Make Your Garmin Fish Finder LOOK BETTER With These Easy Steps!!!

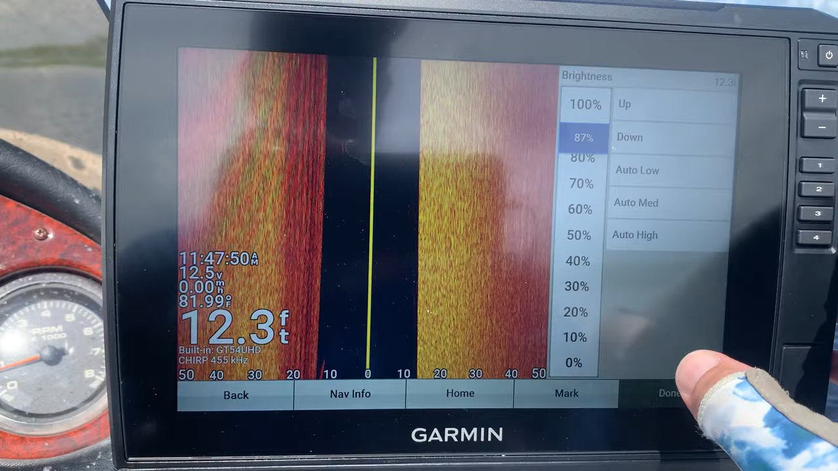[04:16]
On screen: depth 12.3 ft, water 81.99°F
on side view now if you'll
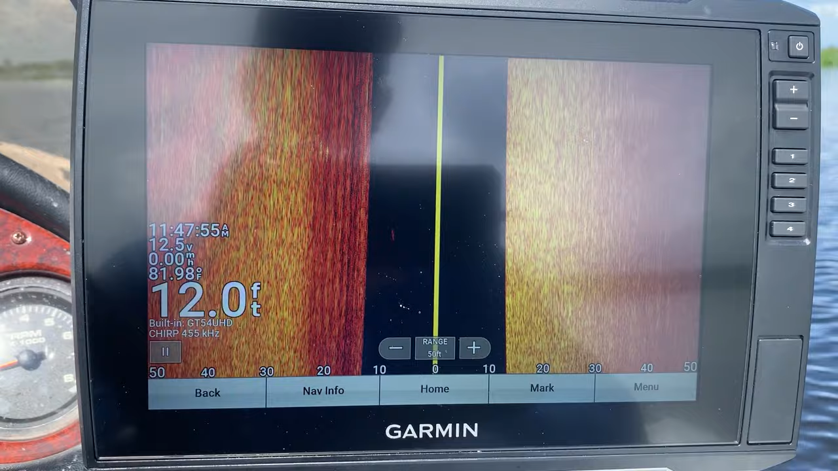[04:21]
On screen: depth 12.0 ft, speed 0.00 mph
notice now I'm in a flat bottom so you're not going to see a whole lot of structure right here but if you'll notice this is a pretty bright return and there's
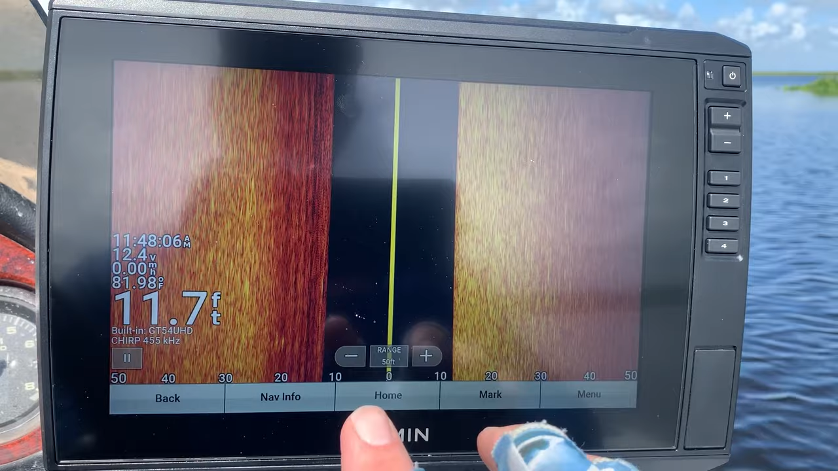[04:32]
On screen: depth 11.7 ft
a couple of ways you can either besides just changing the brightness itself you can change the frequency and and a couple of other things to make this picture
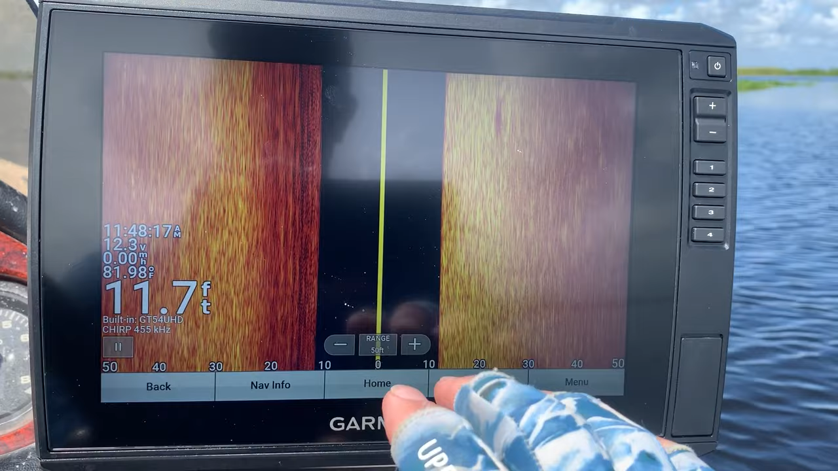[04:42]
On screen: depth 11.7 ft, water 81.98°F
brighter like this to change the frequency just go into here and then here where it says
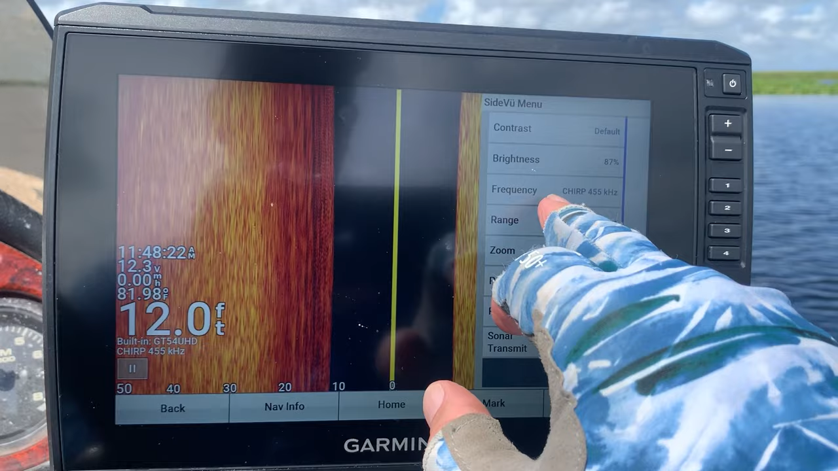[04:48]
On screen: depth 12.0 ft
menu and then frequency and again these will be a little bit different depending on the unit but this is how you do it on the 106
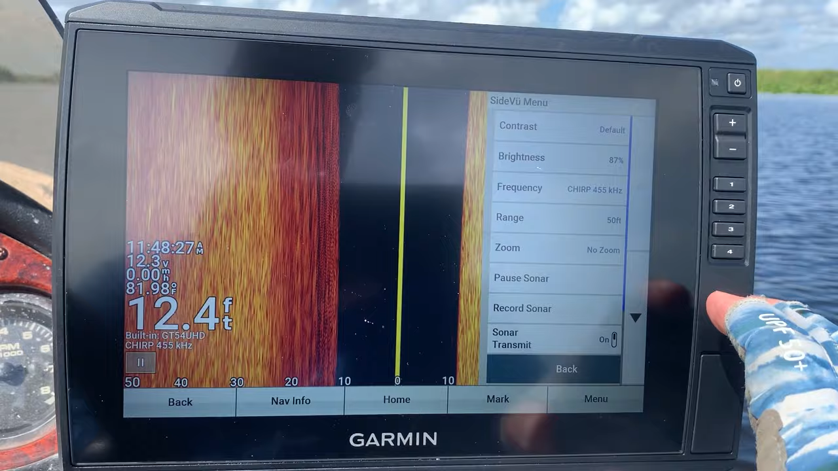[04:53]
On screen: depth 12.4 ft, water 81.98°F
go into frequency here and you got a choice between 455 and
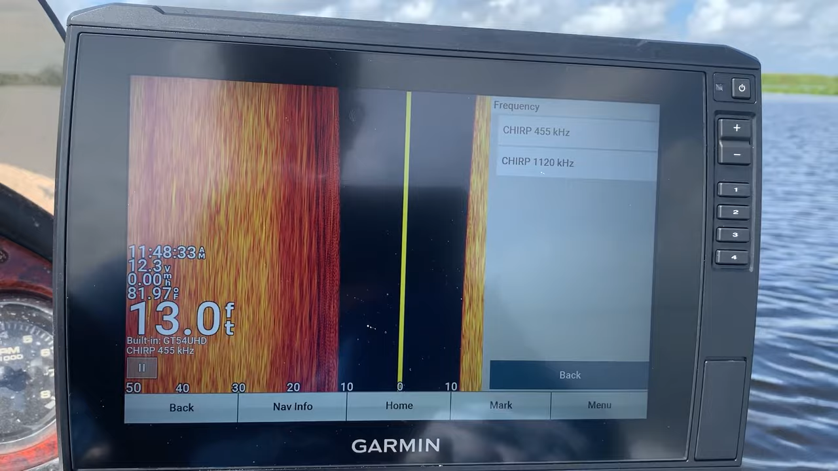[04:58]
On screen: depth 13.0 ft
1120 1120 will usually give you a sharper image but 455 will typically
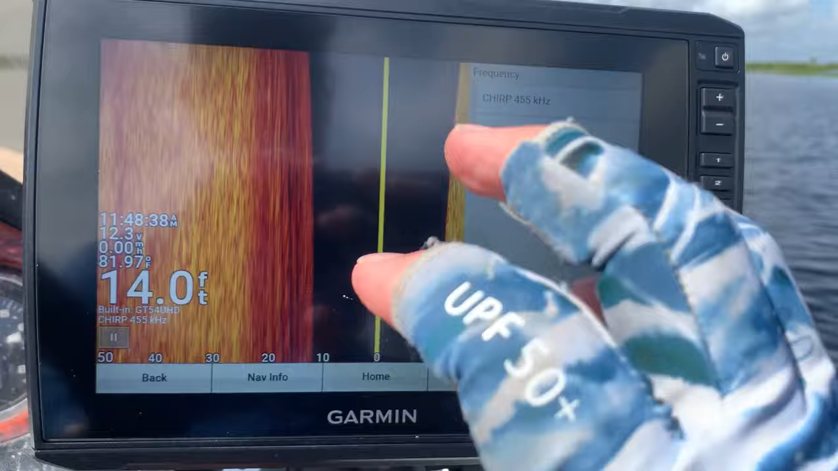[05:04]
On screen: depth 14.0 ft, water 81.97°F
give you a brighter image and especially at shorter distances now see I've only got
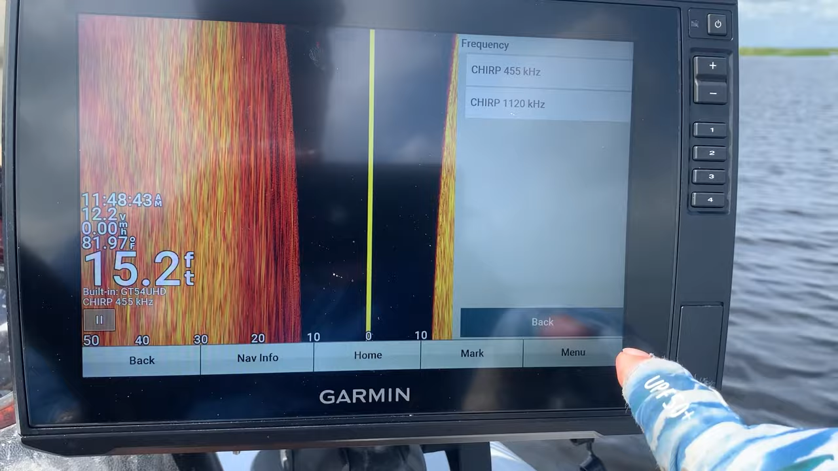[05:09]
On screen: depth 15.2 ft
mine at 50 feet so let's check that to 1120 and
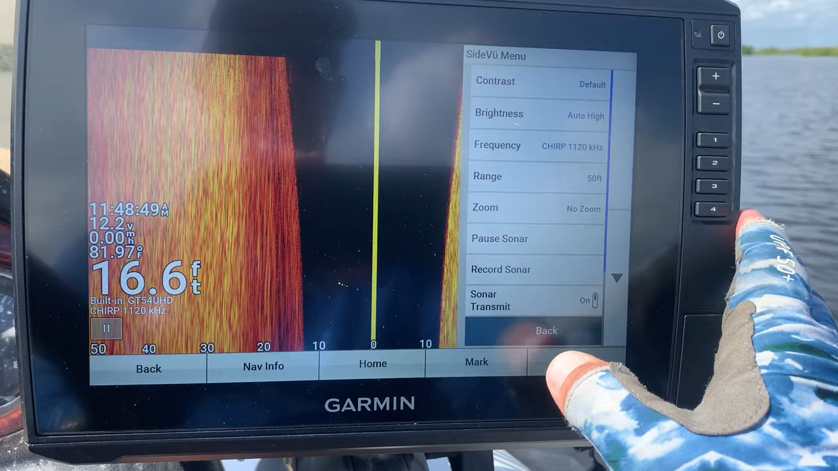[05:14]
On screen: depth 16.6 ft
then hit back and as you'll see see how it's a lot
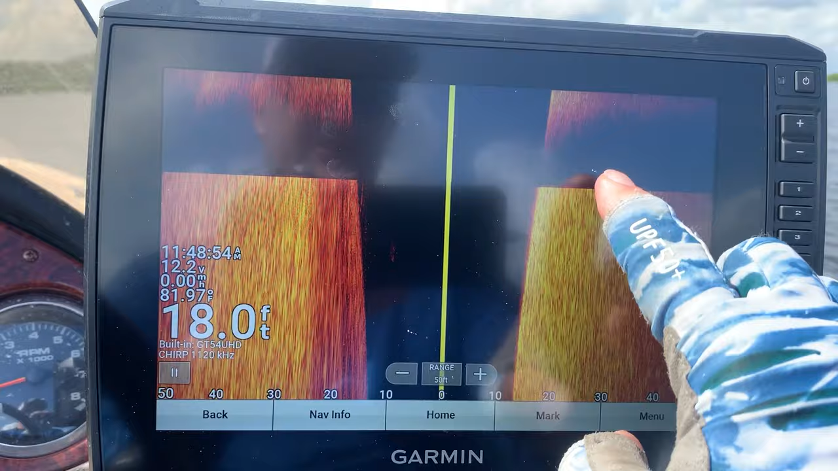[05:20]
On screen: depth 18.0 ft
darker you can really tell right there's where I switched it but you'll see
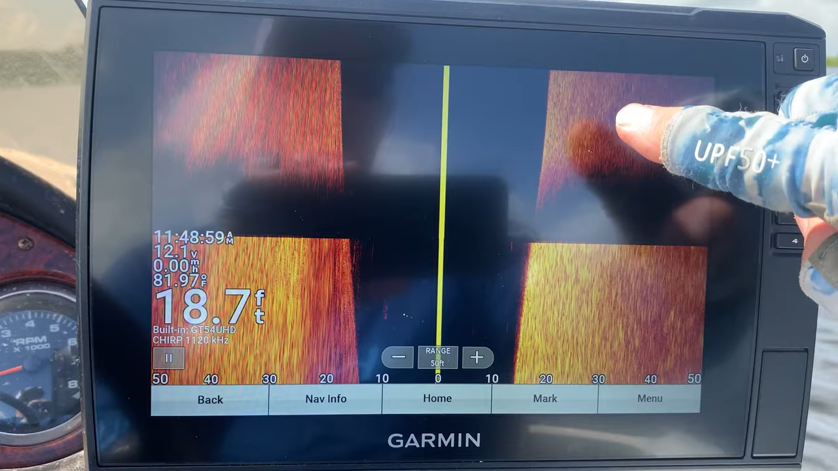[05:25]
On screen: depth 18.7 ft, water 81.97°F
the image is a lot sharper as well though so depending on what setting you're looking for
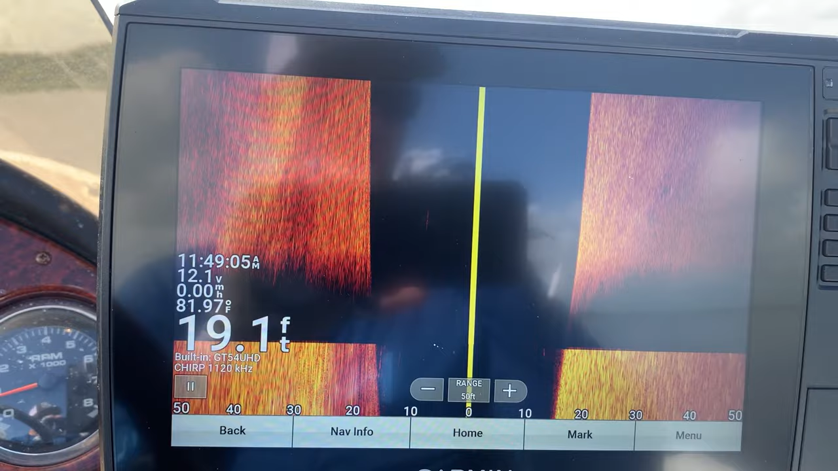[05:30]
On screen: depth 19.1 ft, water 81.97°F
change that between 1120 and 455 I usually like to use the 1120 because I like that sharper return but if I don't feel like I'm getting a bright
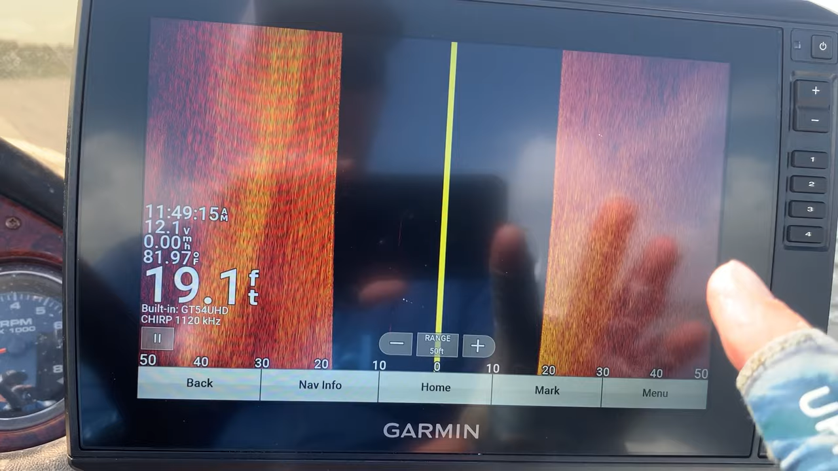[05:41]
On screen: depth 19.1 ft
enough return or if I'm not getting enough range then I will you know don't be afraid to shoot it
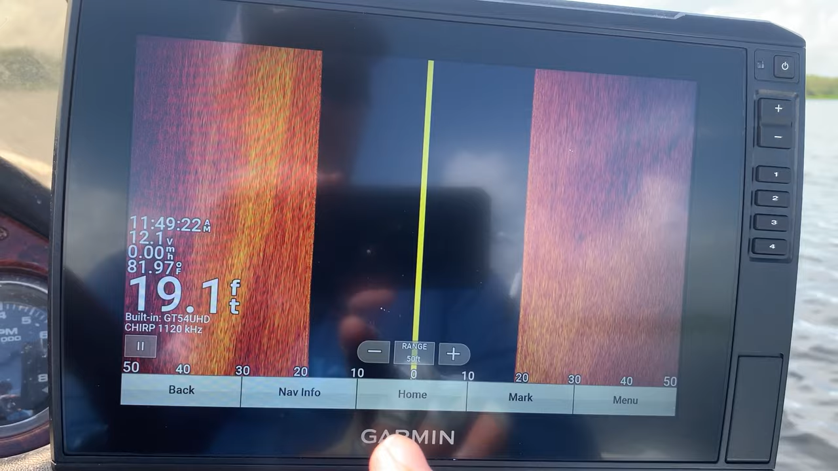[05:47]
On screen: depth 19.1 ft, water 81.97°F
to that 455 a lot of people say oh I don't want to use the lower setting it's not necessarily
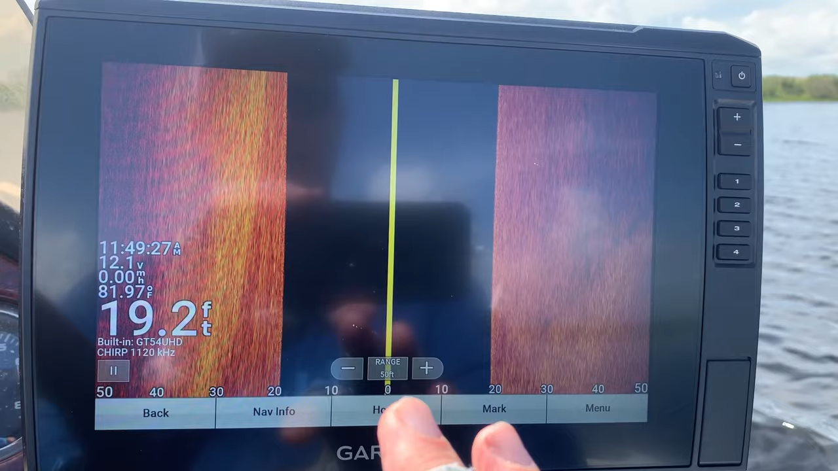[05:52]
On screen: depth 19.2 ft, water 81.97°F
lower it's just a different kilohertz and it has a different function on it so just keep that in mind let's shoot it back to the 455
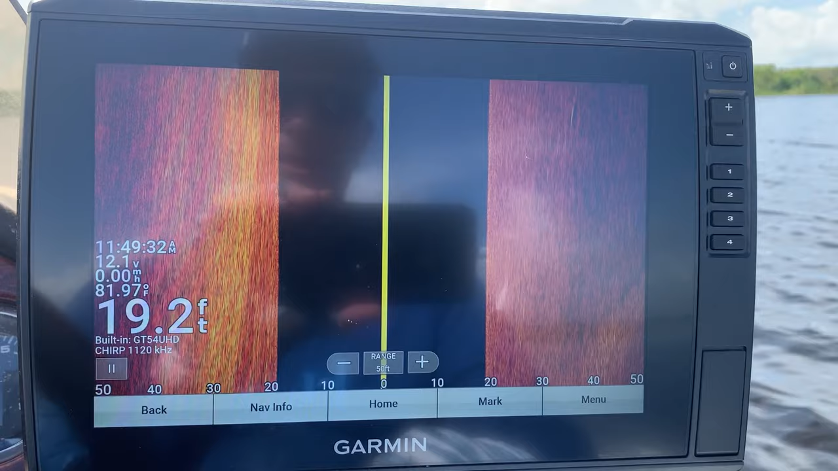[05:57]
On screen: depth 19.2 ft, water 81.97°F
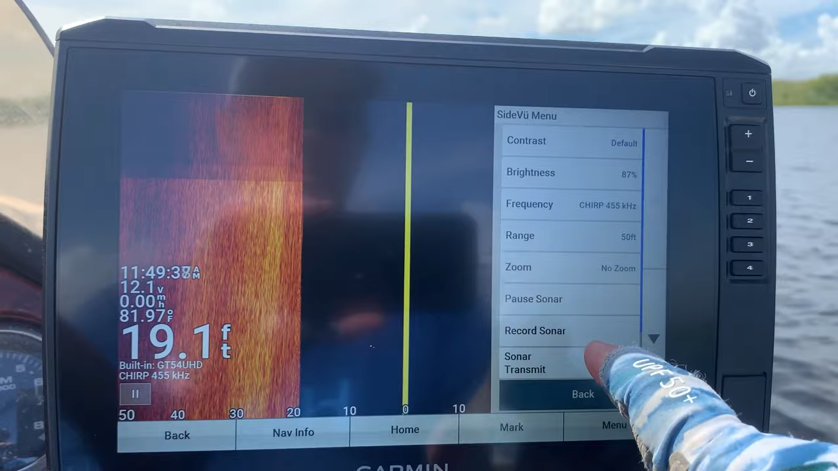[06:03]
On screen: depth 19.1 ft, water 81.97°F
and let me point something else out as you see it got brighter again once you put it on the 455 it can get very cloudy at times and